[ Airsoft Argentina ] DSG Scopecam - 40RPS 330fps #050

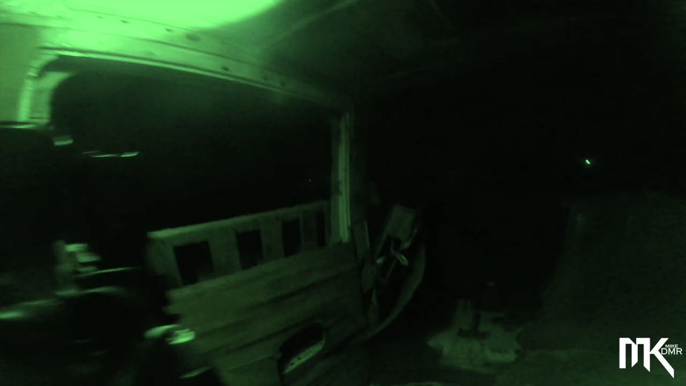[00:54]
Bueno, tenemos a Ramiro a derecha, Lucas a la izquierda.
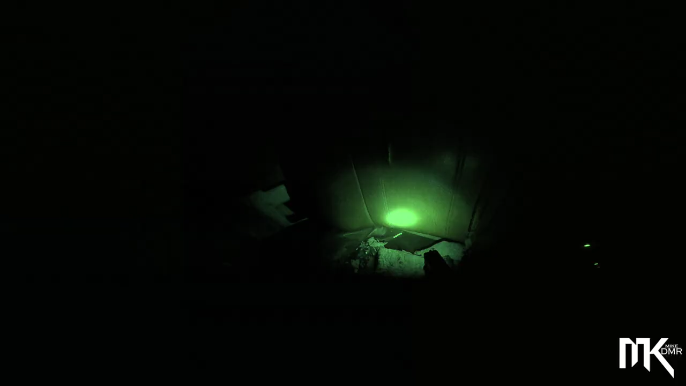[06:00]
Voy. Lucas, voy a dejar la linterna prendida para adelante.